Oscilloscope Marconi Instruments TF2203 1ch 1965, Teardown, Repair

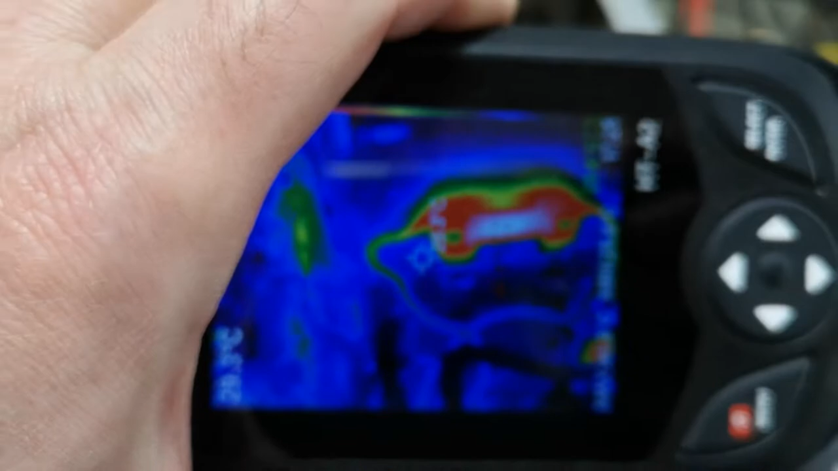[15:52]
oh hot fuse huh and also there is a the serious resistor for the regulator it is right there
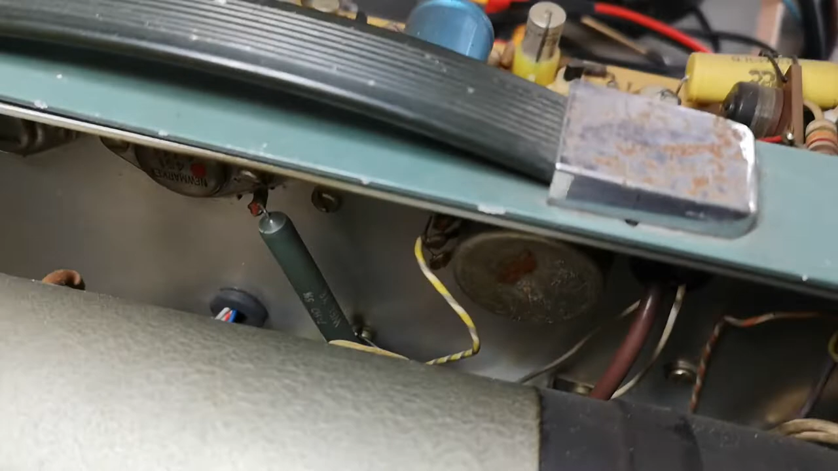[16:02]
it should be seven and a half ohms and
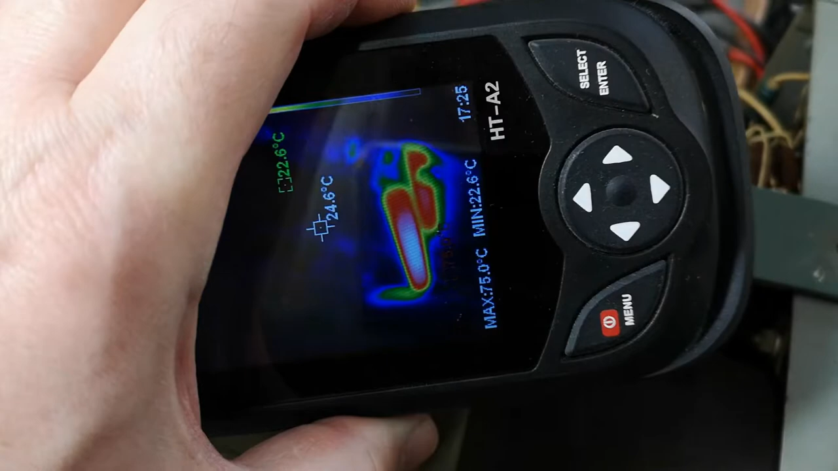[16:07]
On screen: spot 24.6°C, max 75.0°C, min 22.6°C
that one is running 176 celsius
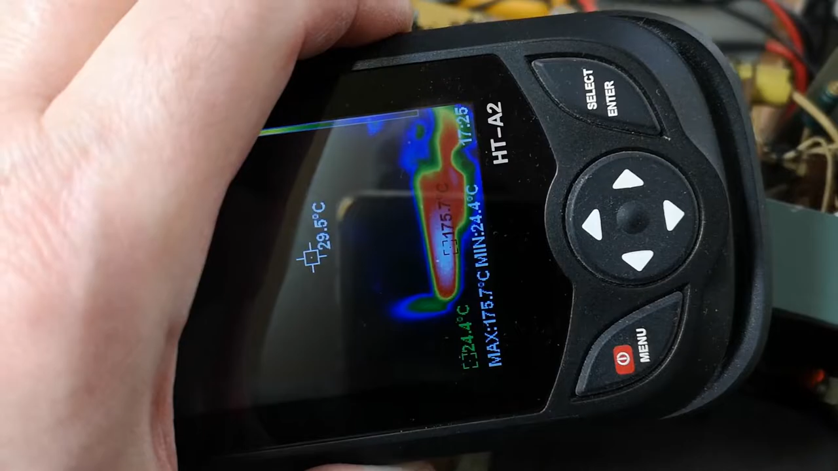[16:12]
On screen: spot 29.5°C, max 175.7°C, min 24.4°C
so that is the main problem this reveals that almost